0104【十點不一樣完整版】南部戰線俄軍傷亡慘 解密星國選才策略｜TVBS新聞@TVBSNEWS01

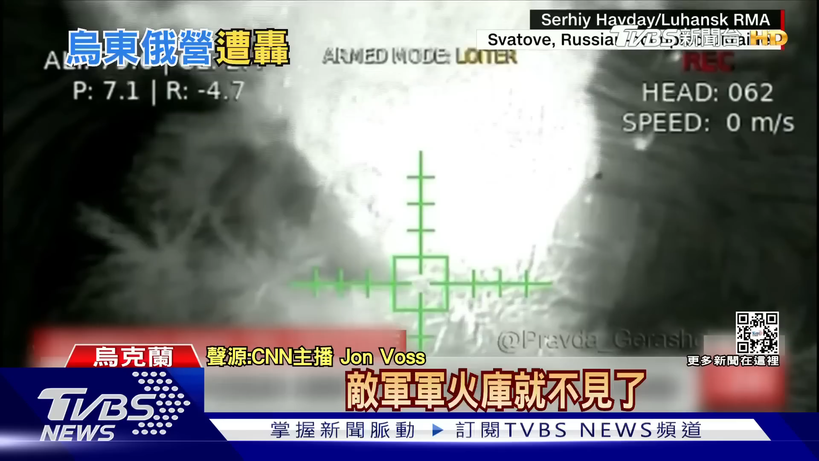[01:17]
无人机先侦查确认目标后晚上投弹弹药库瞬间大爆炸燃起熊熊
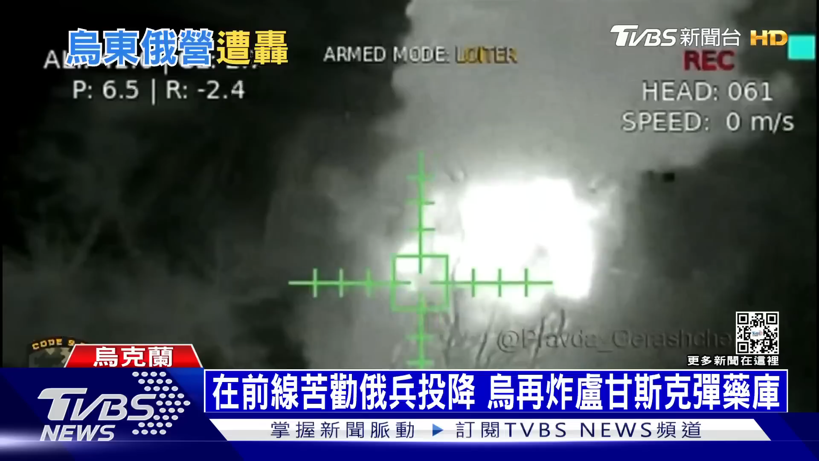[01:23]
烈焰而另外跨年夜俄军大本营遭袭官方最新死亡数次上修